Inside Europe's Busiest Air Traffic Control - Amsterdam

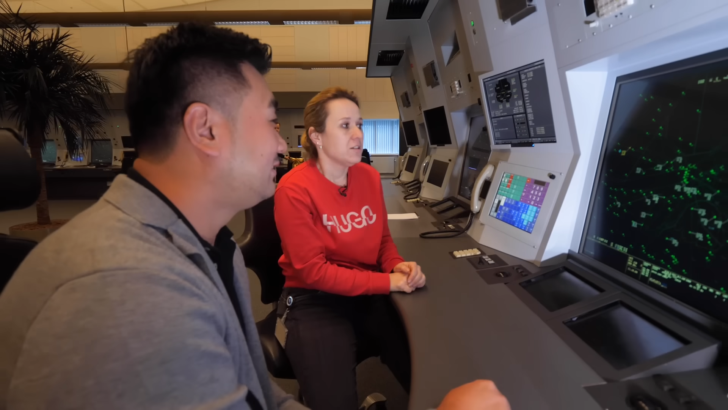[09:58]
This is where all the magic happens. Dutch airspace. The Dutch airspace is worked by myself and the other colleagues from the ground up to 24,500 feet. So as you can see on the screen, all the white targets are aircraft, the labels. And all the little green blips that are moving, those are all aeroplanes.
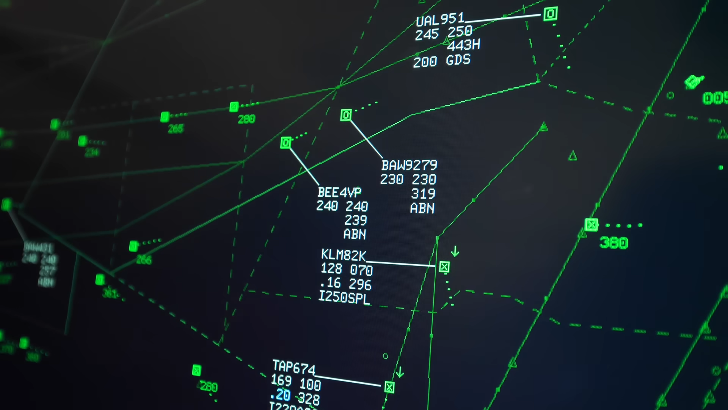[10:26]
The ones with white labels are ones we are
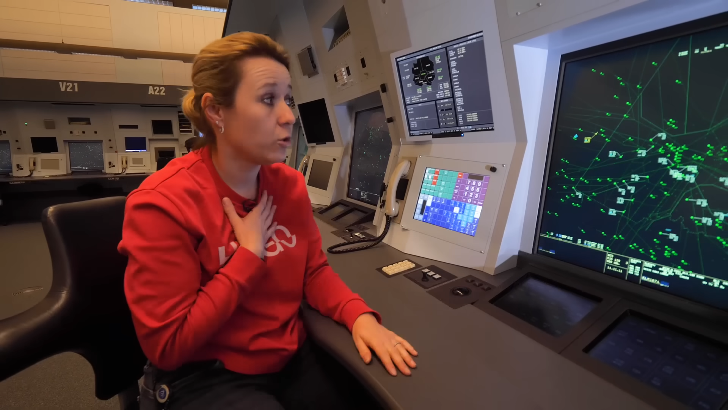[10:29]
working and the ones without is traffic working with other sectors. So you can see it as a pretty busy airspace.
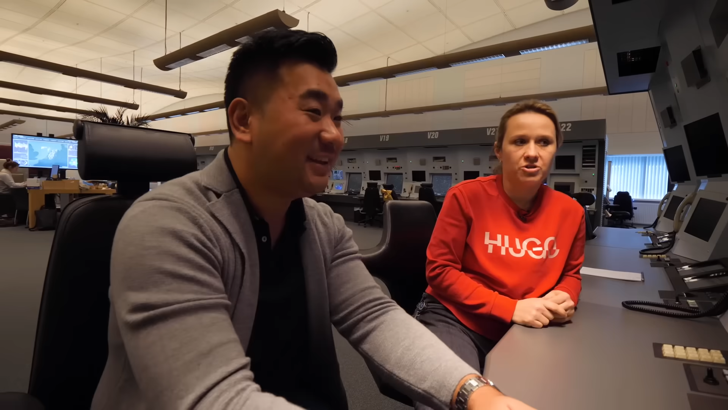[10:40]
Let's check out. I'm really interested. I want to see this one. KLM 877. Yes. See what kind of aeroplane.
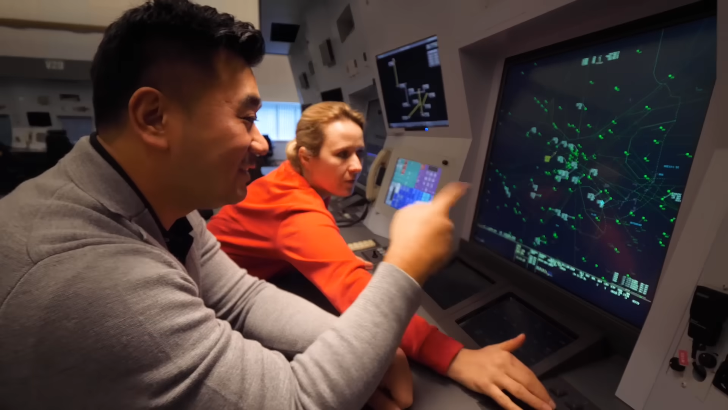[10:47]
Because you can tell. Everything is down here. To Dreamliner. He's going to Bombay. Yeham to Bombay. Yes.
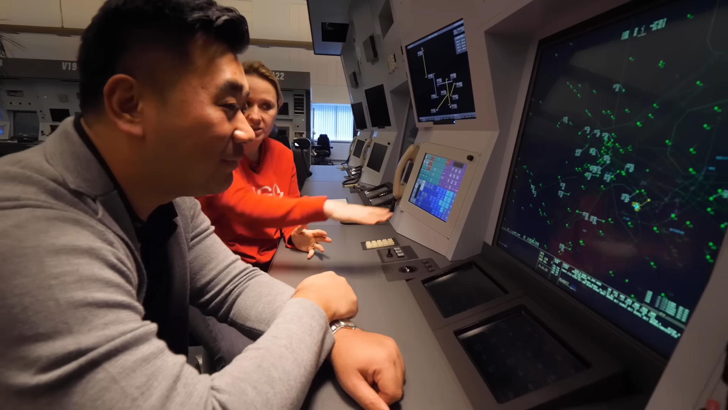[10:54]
And all the details are there. So it'll be the time he gets airborne. So he's already departed. He's outbound. Yeah. He got airborne at 11.
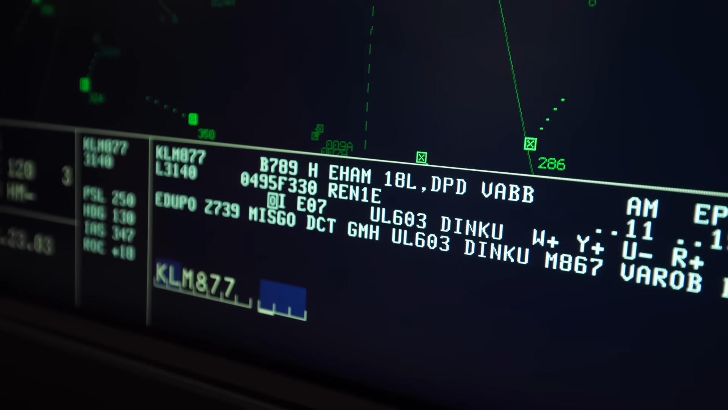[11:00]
So 10 minutes ago. And now he's already going to be working with the Maastricht sector. What's the speed you can show here?
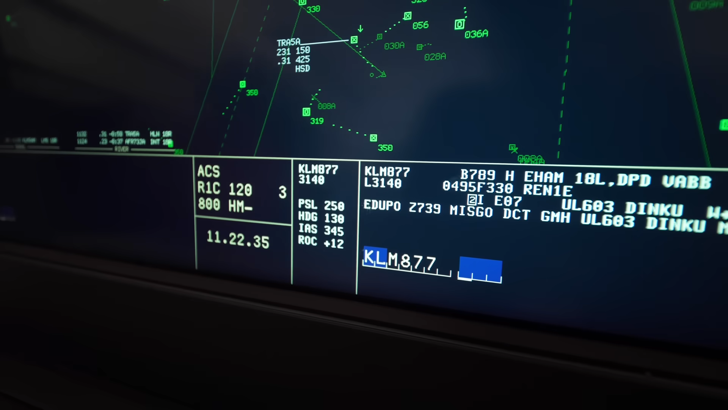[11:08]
His actual speed that he's doing is indicators 345 knots.
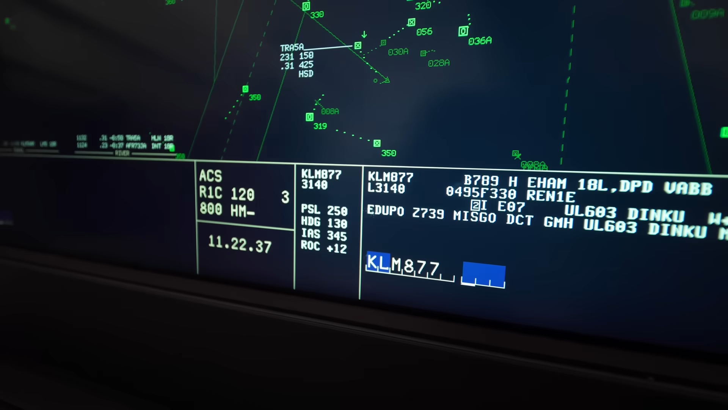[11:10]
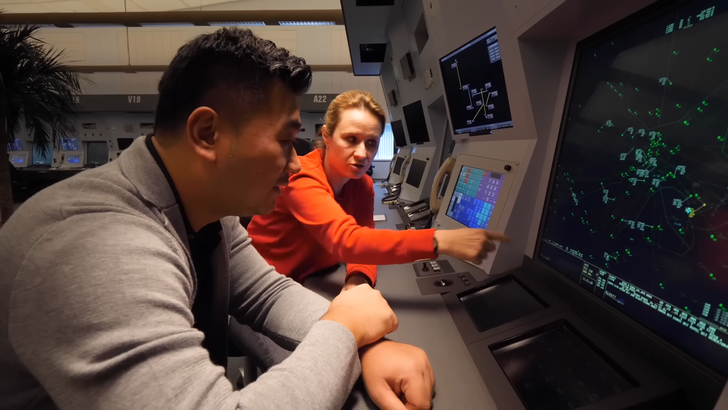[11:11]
That's actually what he's flying because this is the information we get directly from the aeroplane. The pilot selected level is flight level 250. So that's what he's been cleared to by us. The heading is flying and then his rate of climb at the moment, 1700 feet. Wow. So we have all of this as backup information to make sure that what we are saying the pilot is doing, that he selects the correct level. It's an added safety measure that we have.
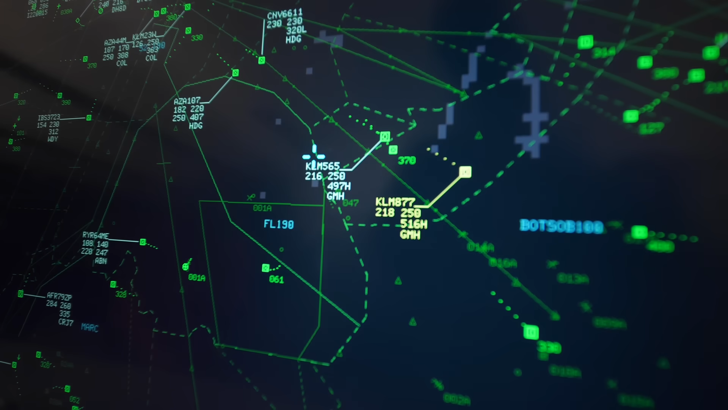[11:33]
Anything up to 24,500 is in the radar room here.
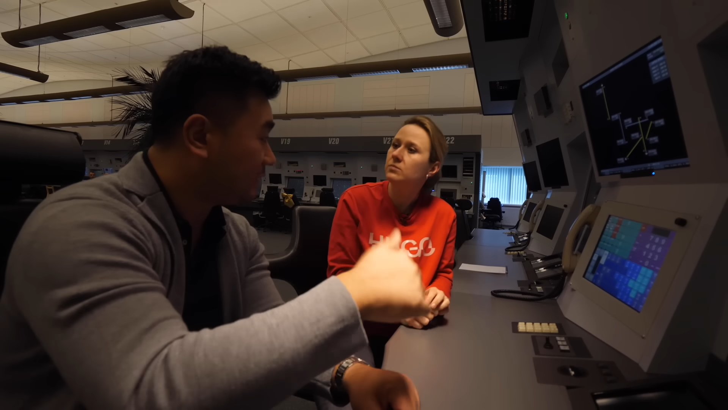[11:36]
Yes. I'm sure by here. But on the radar screen there's a lot of green dots as well. Those are also within the vicinity in the Dutch aerospace. Our area only goes up to 24,500 feet.
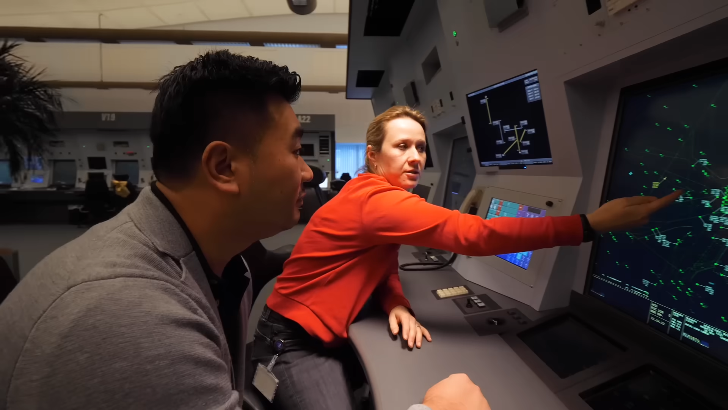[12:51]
He enters the airspace via one of the three initial approach fixes that we have. So basically all the highways in the sky meet at
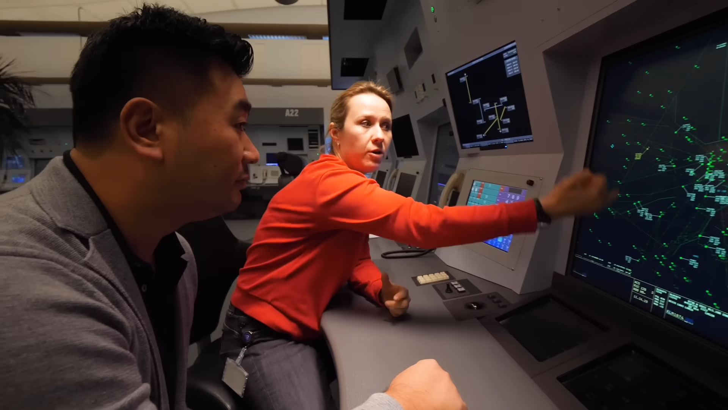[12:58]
three points and from those three points our approach colleagues put them behind each other on the runway that they can land.
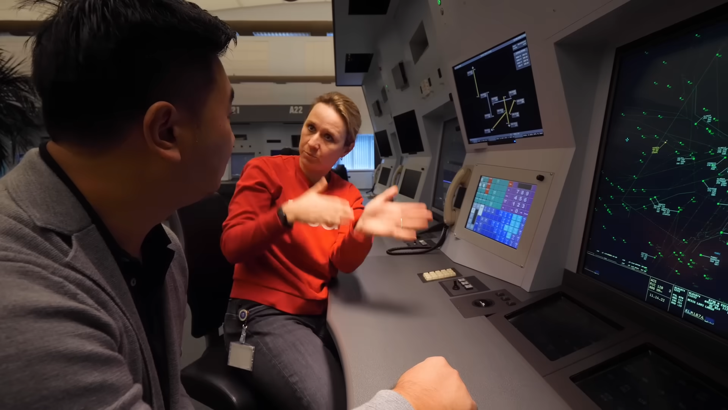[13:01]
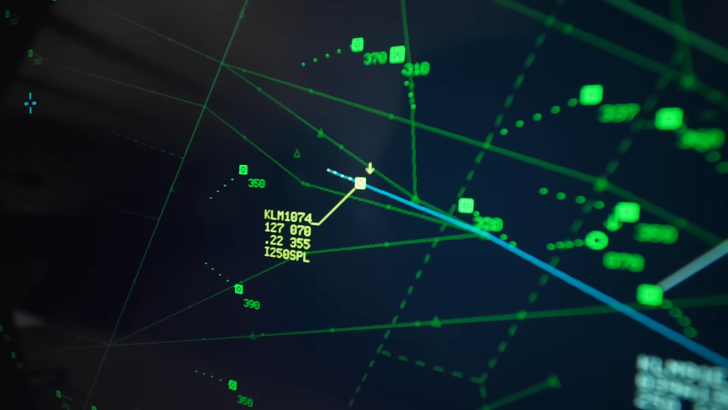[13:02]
So the task of an area control is to take them from all different directions all different aircraft types put them behind each other similar speed similar height.